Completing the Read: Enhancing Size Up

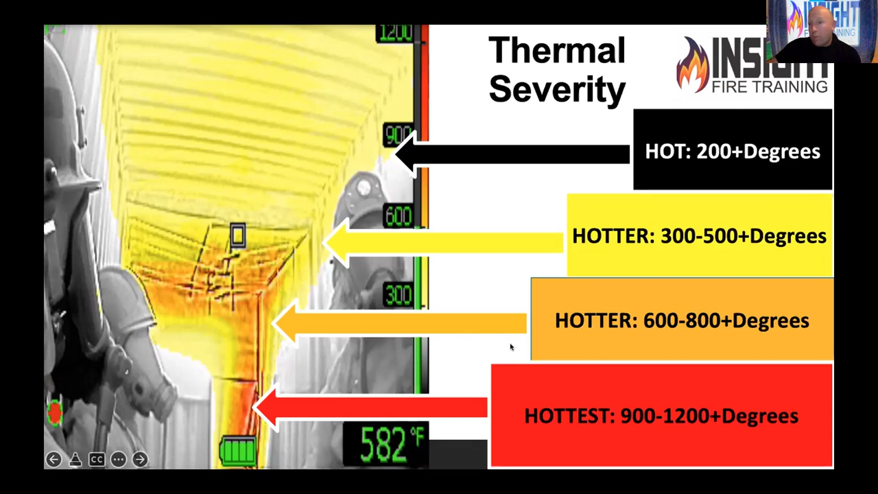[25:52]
On screen: spot 582°F
We're not really giving the fire credit for how bad it is and we kind of de-minimize it and say, eh, it's not that bad, but then we're well protected and the victim's not. So you need to remember that. And when you talk about when your camera shows color, there are a lot of colorblind firefighters. You better make sure your firefighters can see these things and
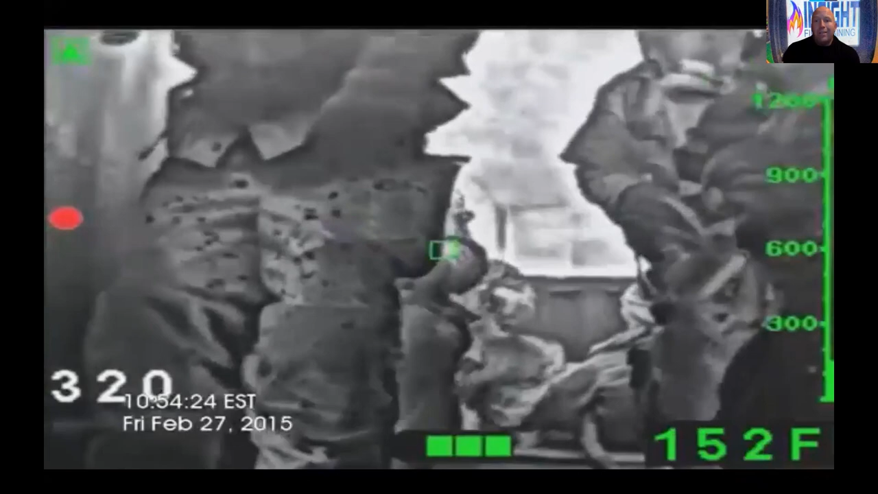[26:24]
On screen: spot 152°F
We can't say exactly the smoke, but you're seeing the heat within the smoke. He told you that you'd see lean flashover around 1100 degrees.
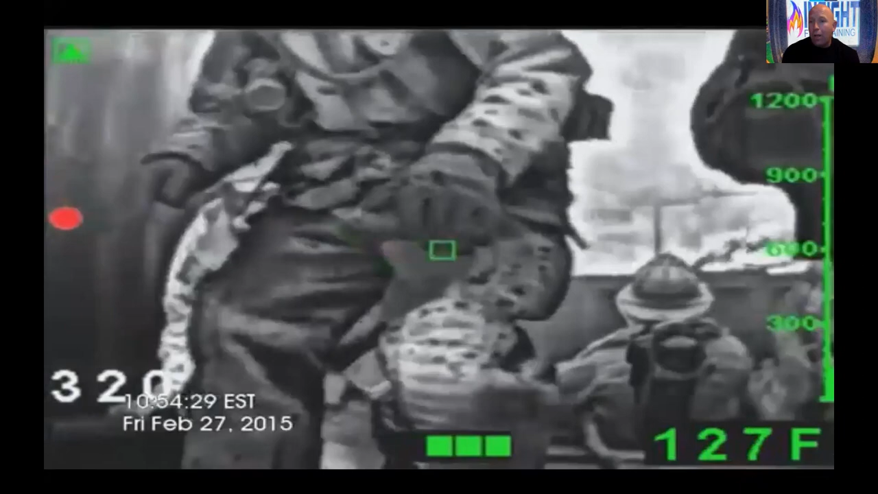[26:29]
On screen: spot 127°F
Don't ask me what the nozzleman's doing. I have no idea. Can't answer that.
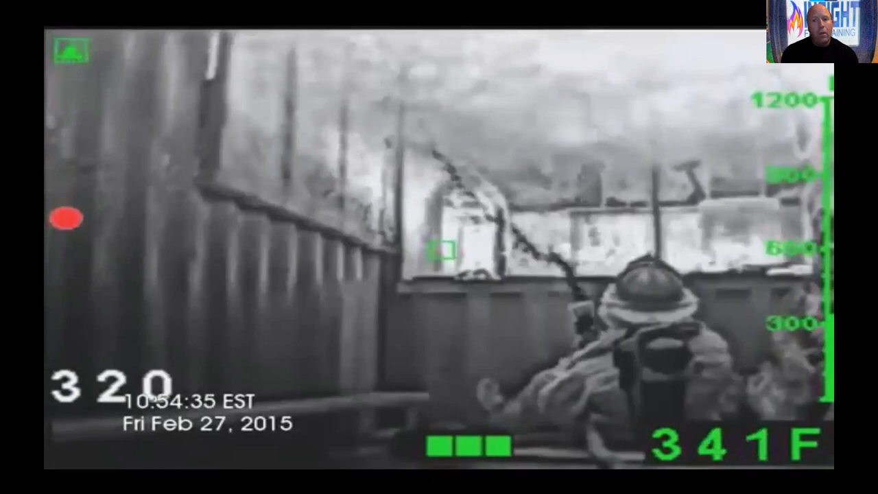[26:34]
On screen: spot 341°F
But what you'll see every so often above his head is a pulse or a flash like lean fire gas ignition.
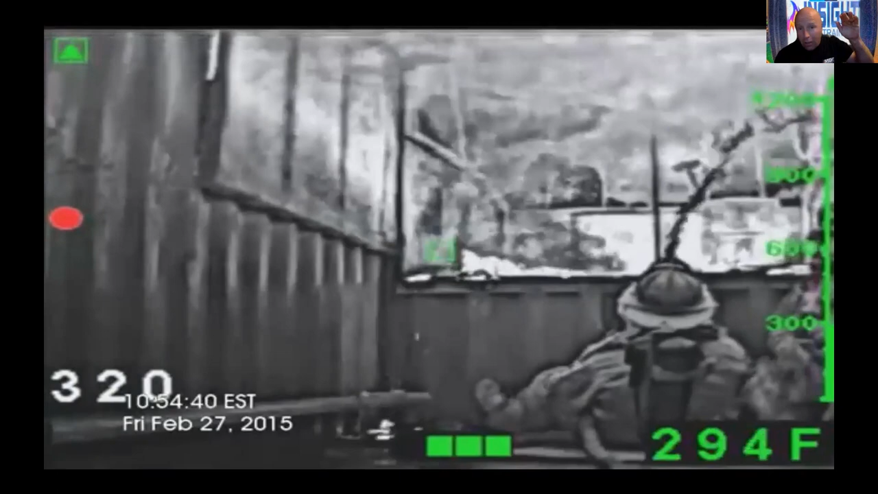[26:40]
On screen: spot 294°F
Okay. If I'm reading the spot temperature here, I'm in trouble. That's not what you want to do.
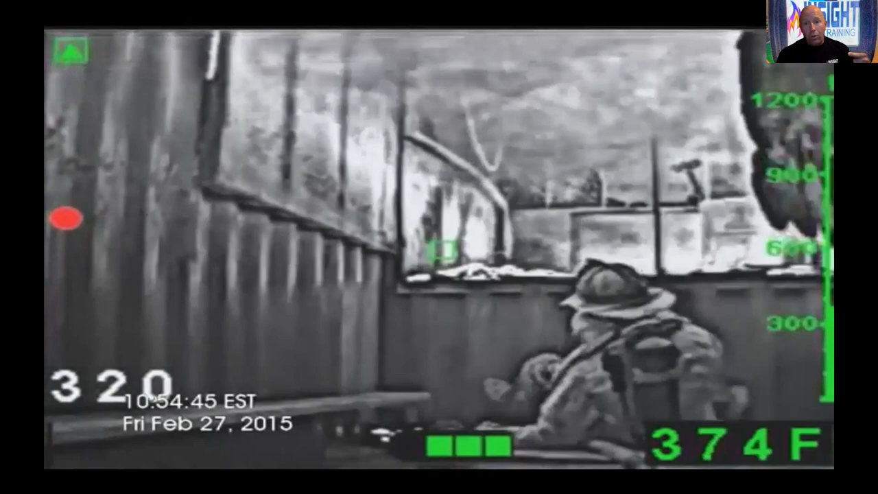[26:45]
On screen: spot 374°F
Pay attention to the big picture. It's in low sensitivity. I got fast moving gray stuff over my head and then look at it getting faster, faster, faster.
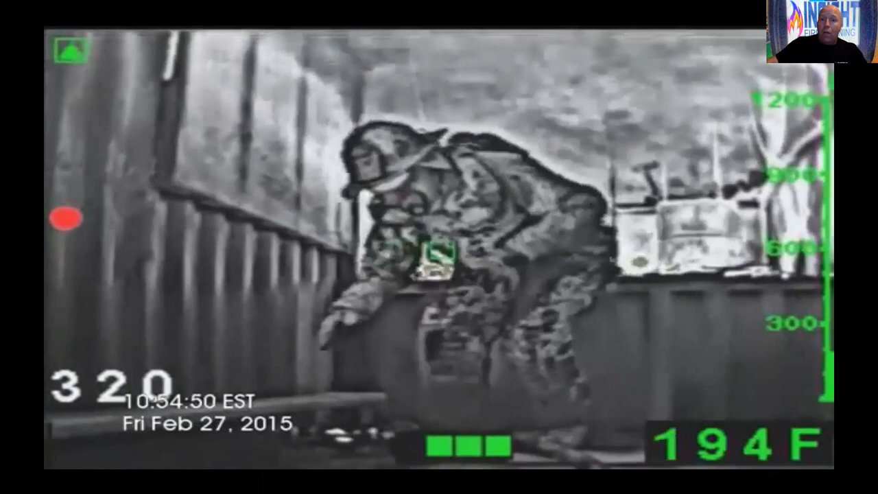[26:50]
On screen: spot 194°F
And all of a sudden I see a little bit of color, a little bit of color, not much. Still not paying attention because I'm moving hose, talking on the radio,
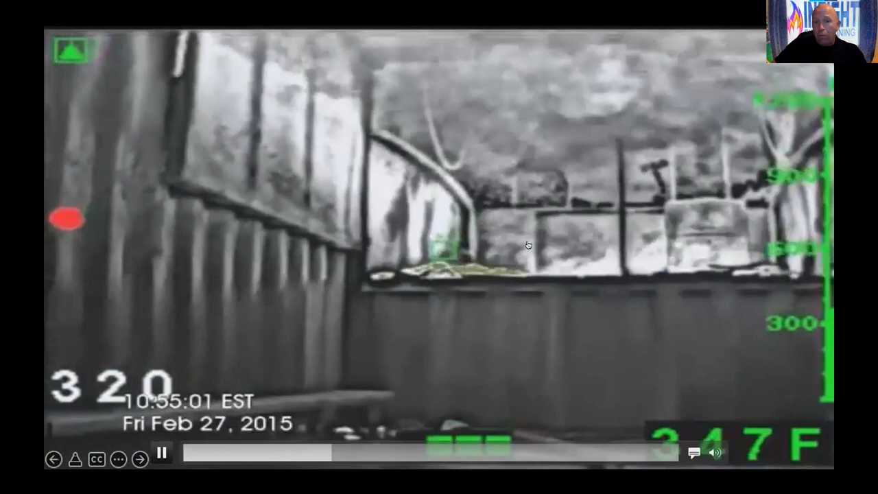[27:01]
guiding my firefighter, managing pinch points, two-person hose line. You're the senior firefighter or crew leader. Still don't see anything and you're not paying attention to that stuff over your head, which is actually fire or as the old heads used to call black fire. Sir William Herschel called it dark heat.
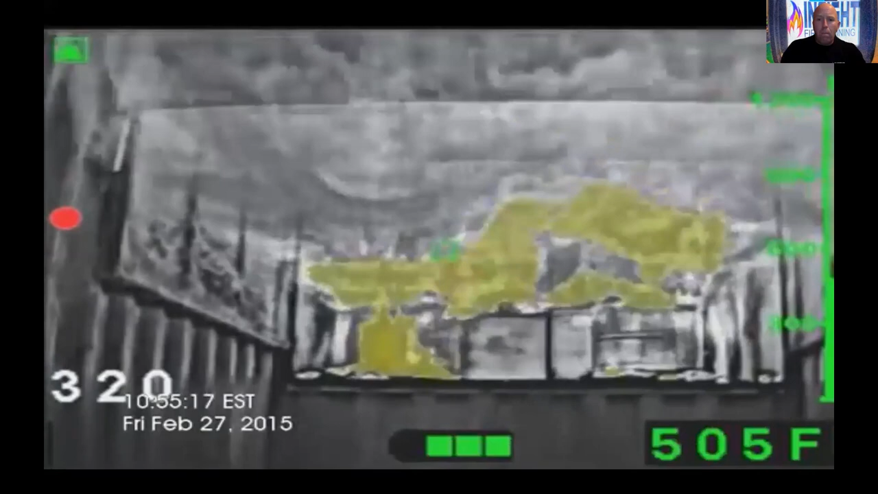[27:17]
On screen: spot 505°F
Boom, yellow, orange, red. Red's a thousand degrees with a bullard.
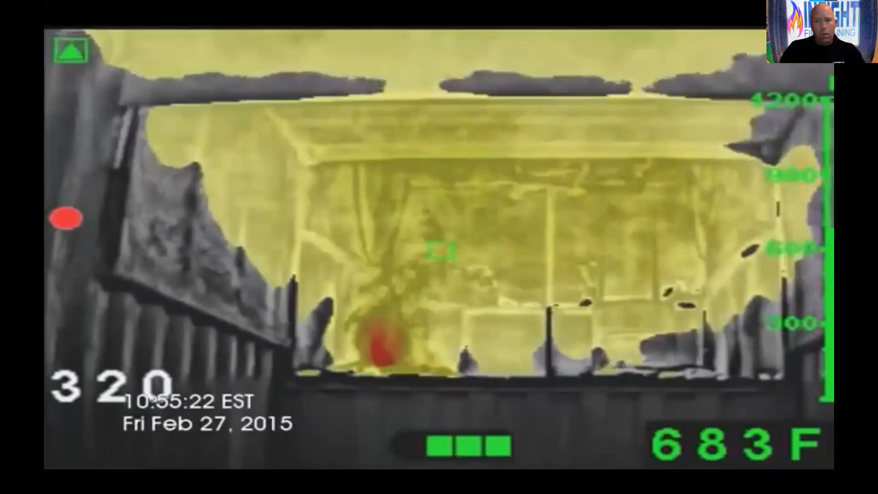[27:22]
On screen: spot 683°F
Do you want to wait? That's a reactive measure. Don't do that. See the heat. Erase the heat. We don't pencil it. Okay.
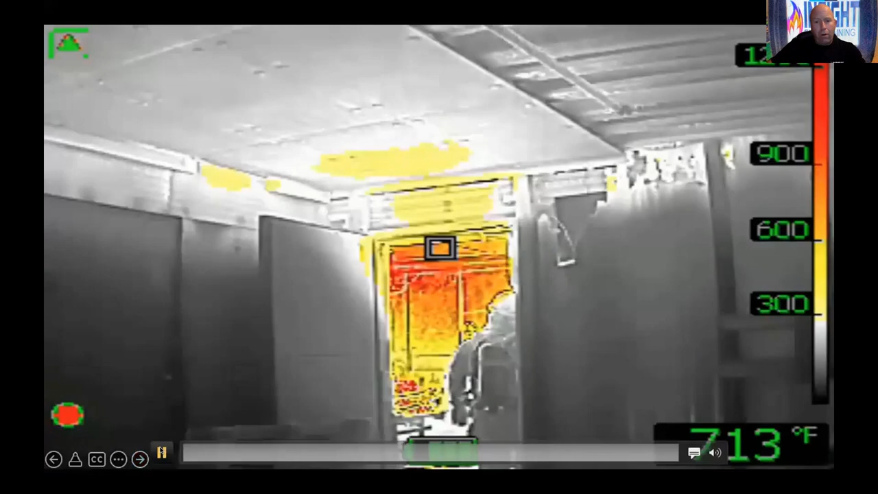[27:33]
On screen: spot 713°F
So this is another example with the FLIR camera where you see it earlier and you can see this walk into this room. I'm going to show you how it looks.
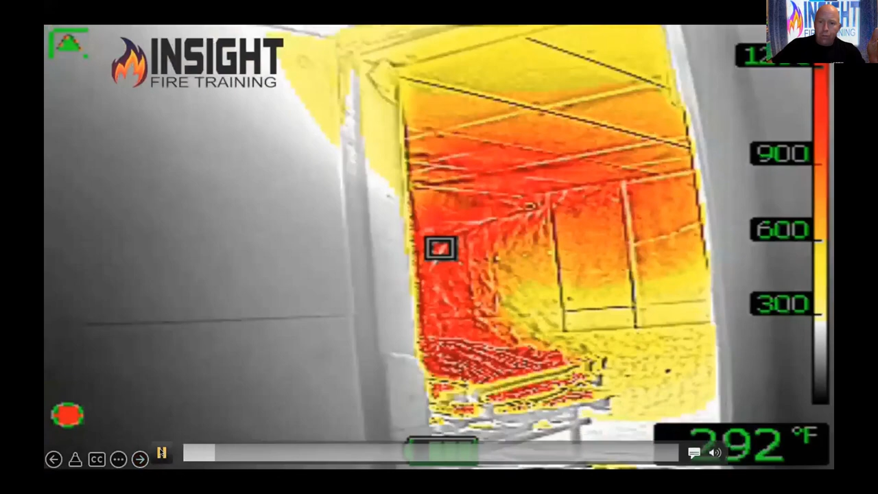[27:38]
On screen: spot 292°F
Notice when we come inside this room, you can actually see image enhancement or details within the colorization. NFPA requires that if it's an NFPA 1801 certified camera, that you see details resolvable within the color. That's important. I'm going to enlighten you why here in a little bit.